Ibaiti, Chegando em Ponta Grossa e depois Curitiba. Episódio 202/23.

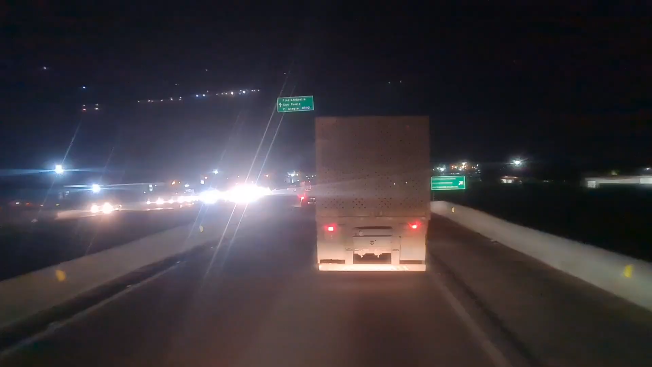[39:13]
Fala galera, já são 7 horas.
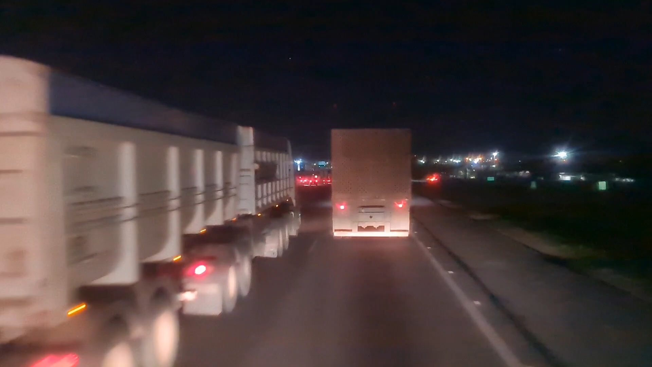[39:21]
Sete horas e 2 minutos. Estamos saindo aqui do contorno leste aqui, vamos entrar na BR-116.
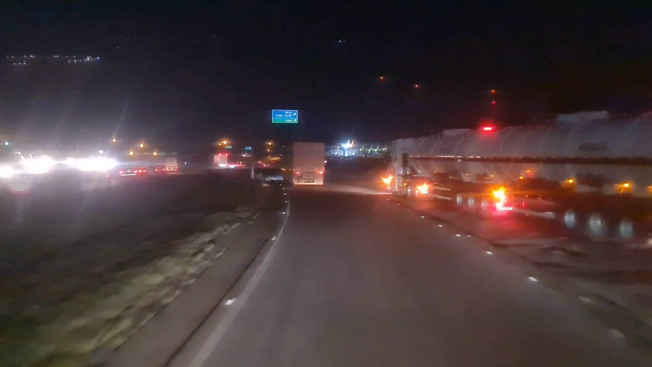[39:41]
Entrar aqui na BR-116, aqui sentido fazendo Rio Grande, né?